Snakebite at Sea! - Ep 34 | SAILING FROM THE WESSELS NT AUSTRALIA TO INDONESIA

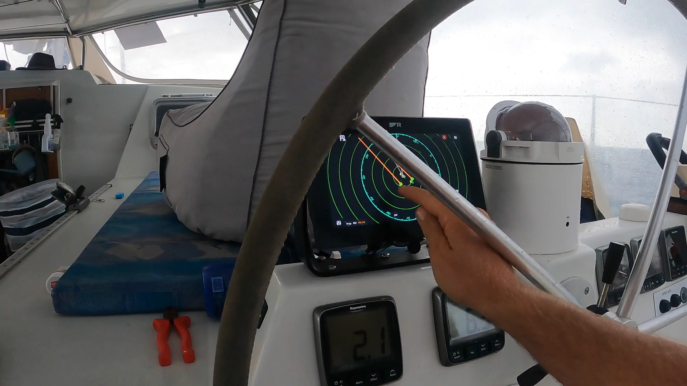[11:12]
I can actually put my finger on the actual storm once it finds it, and it'll pick it up for me.
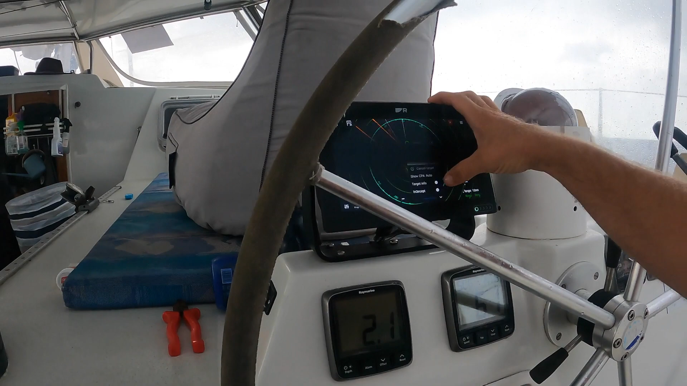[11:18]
Should target info tell me what speed the storm's moving at as well.
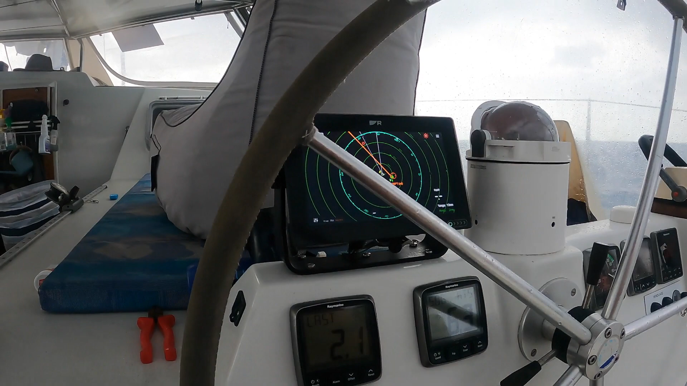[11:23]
So that storm's moving at 34 knots, so there's obviously no chance we're going to outrun it.